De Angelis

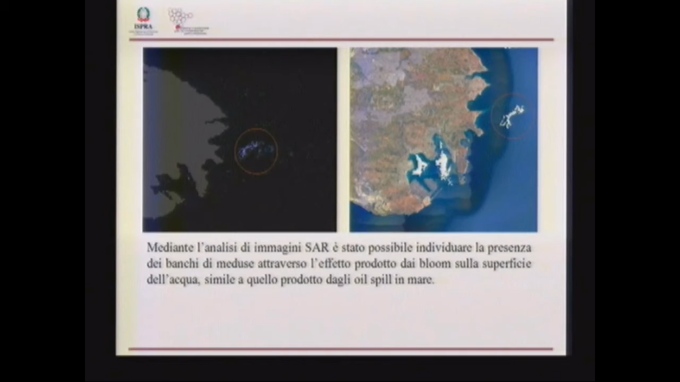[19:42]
effetto non è altro che un appiattimento che è appunto lo stesso che viene osservato in occasione degli oispill in mare